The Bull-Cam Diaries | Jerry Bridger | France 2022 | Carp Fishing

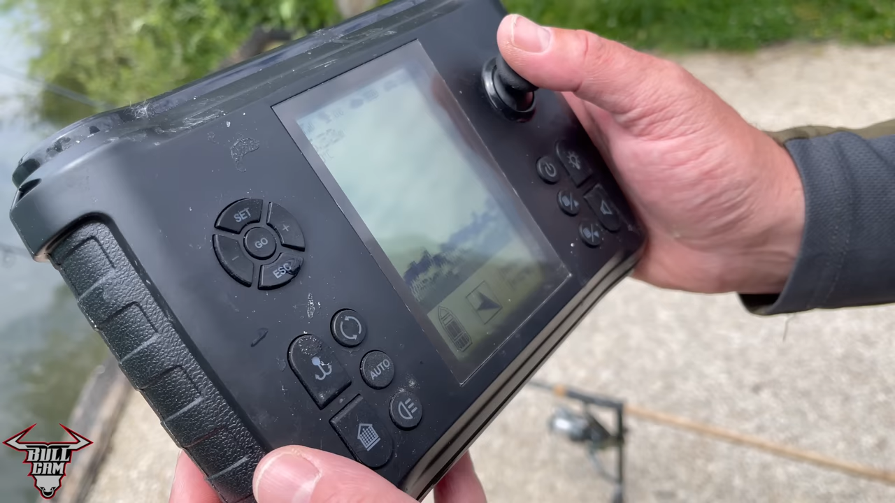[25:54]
And I'm just tweaking my way in. Now, what we should see in a second should start to come up.
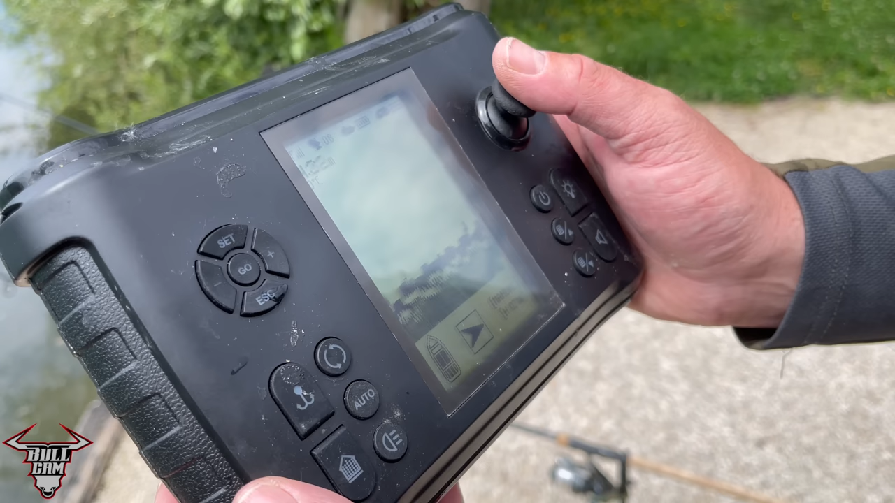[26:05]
Here we go, going up the shelf, right. Oops. It's just older there. Been dropping in about 3 meters. Let's just back her up a little bit. That's it, we're on the shelf now. Just under 3 metres.